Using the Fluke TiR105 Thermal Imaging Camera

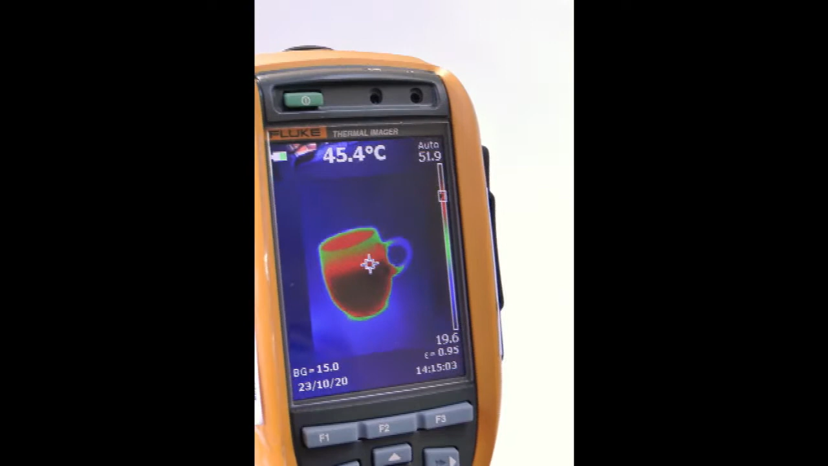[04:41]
On screen: spot 45.4°C
But let me show you nevertheless here if you've got something interesting you take a picture by pulling this trigger like so.
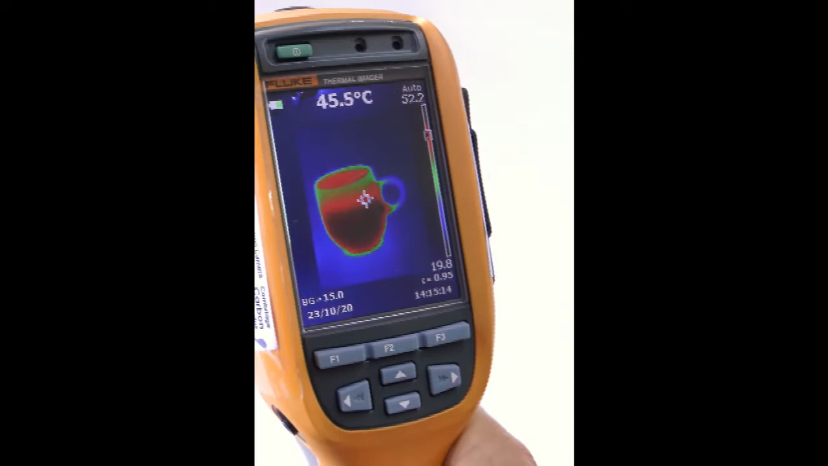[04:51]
On screen: spot 45.5°C
Pull the trigger. And now you'll see it's giving me the option to save here.
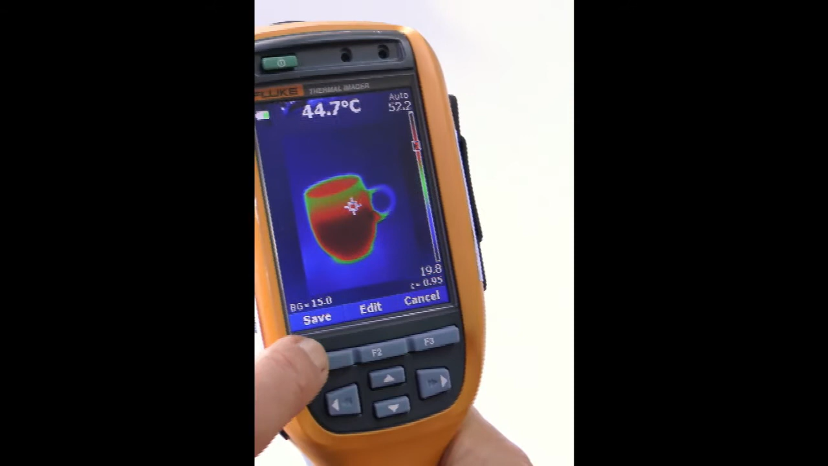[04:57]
On screen: spot 44.7°C
The picture is frozen but it's not saved until I press this button.
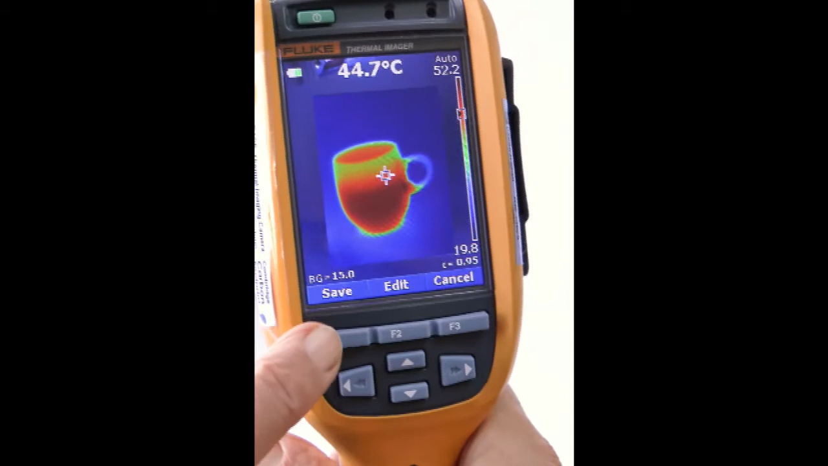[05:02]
On screen: spot 44.7°C
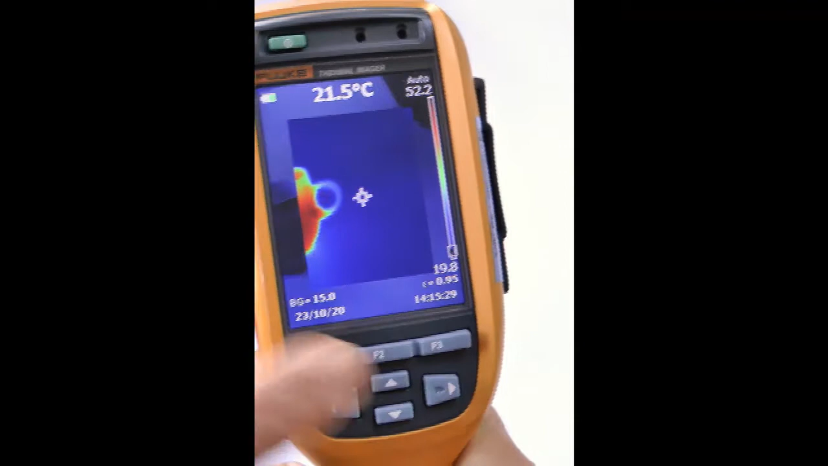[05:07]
On screen: spot 21.5°C
When I press that it tells you confirms the image is now saved.